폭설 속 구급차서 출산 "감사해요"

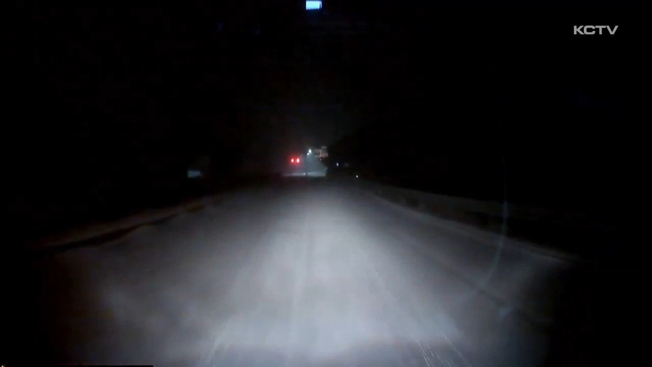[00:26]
캄캄한 새벽 시간, 구급차가 하얗게 눈이 내려 쌓인 도로 위를 조심스럽게 달려갑니다.